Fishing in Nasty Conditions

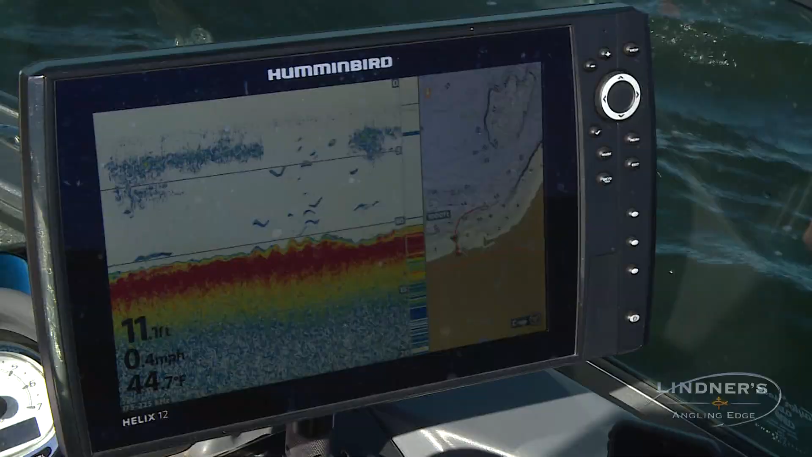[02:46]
On screen: depth 11.1 ft, water 44.7°F, speed 0.4 mph
waters you know 44 ish and uh you know not